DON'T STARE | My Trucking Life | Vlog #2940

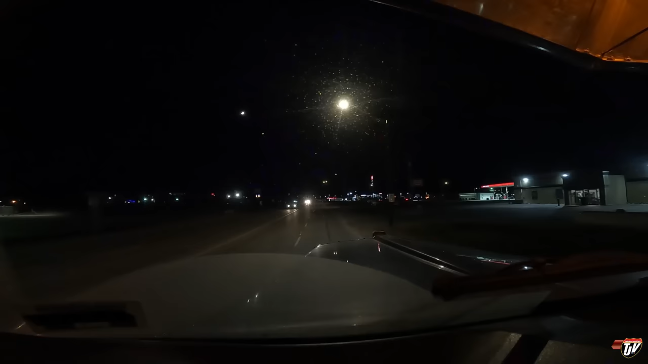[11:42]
Approaching destination 100 meters. Co-op card lock off here to our right. Up here, just past it, also on our right. You have arrived at your destination, 906 Battleford Road. This is the exit, eh? That clearly says exit on there, okay? There is the entrance, okay. Fill up with fuel.
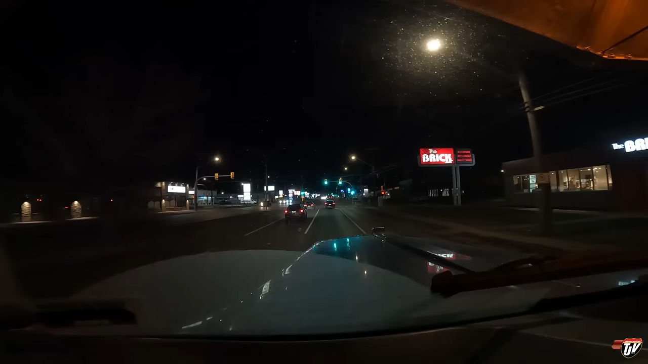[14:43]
Keep to the left on Highway 16 East. April, but we're in Davidson, Saskatchewan.
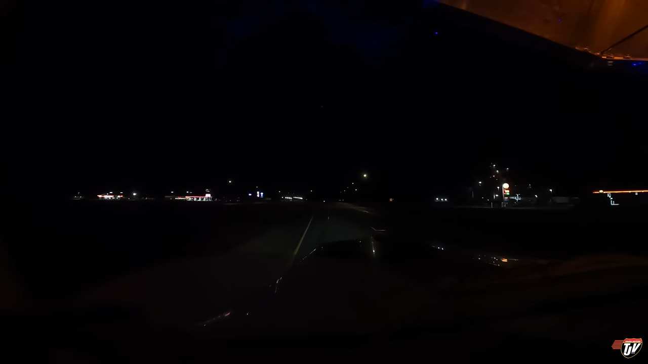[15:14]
We're gonna see if we can find a place to park, call it a night. Pull into the Esso truck stop. It's also got a Tim Hortons there. That'll be nice in the morning. Hopefully there'll be a spot for me here. This is a pretty big lot. It's all gravel, but my truck's real dirty right now anyway, so it doesn't really matter.
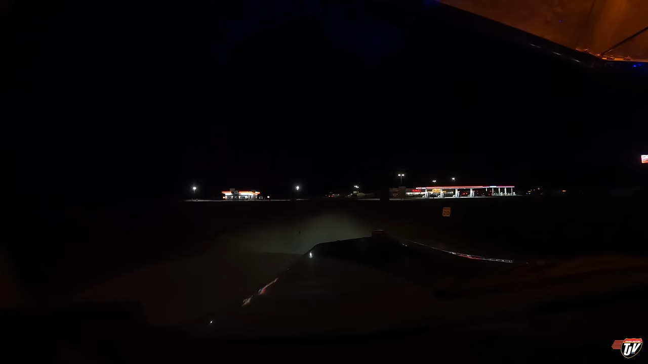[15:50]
Should be able to find something here. It's looking pretty full already. Just seeing that the front here, everybody's piling up here already. That means that in the back must be even more full.